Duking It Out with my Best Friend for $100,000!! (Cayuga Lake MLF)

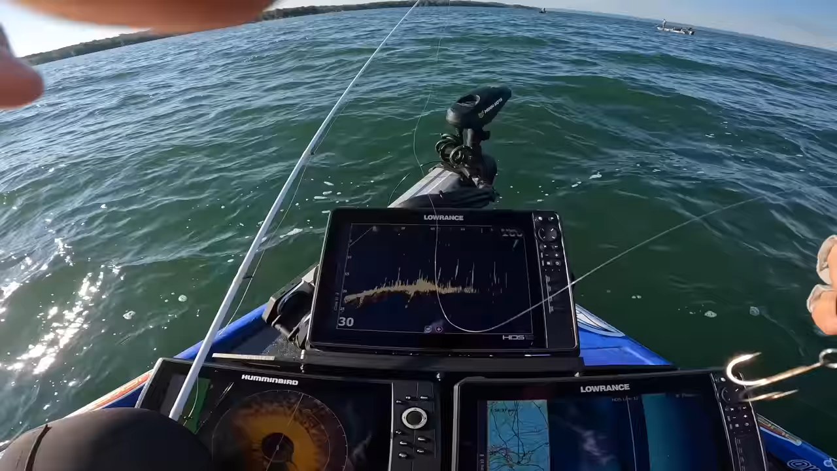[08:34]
There's the grass edge right here. You can sort of see on 360 that there's a little bit of like an edge right there.
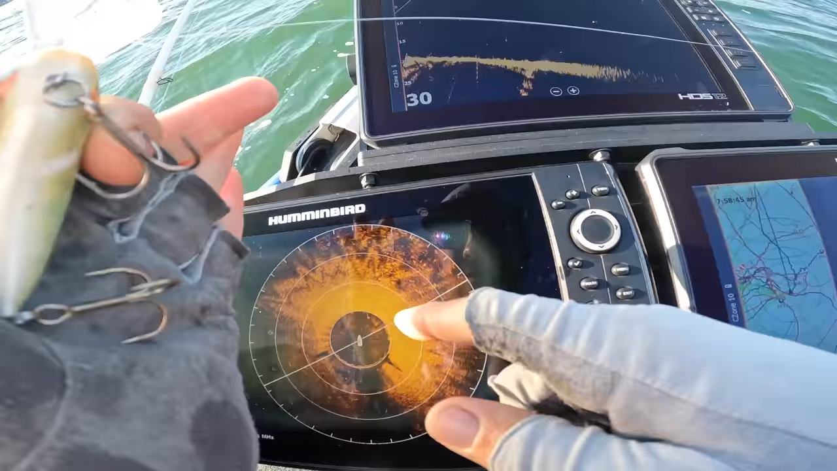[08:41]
It's harder to see, but that's basically what I'm looking for. So little turns and little places in the grass is really the key more than anything.